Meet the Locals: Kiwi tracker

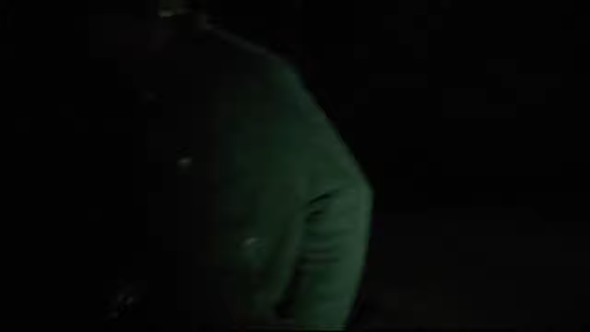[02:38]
Here it is. Around here. Very quickly. Oh, it's a flippin' waker.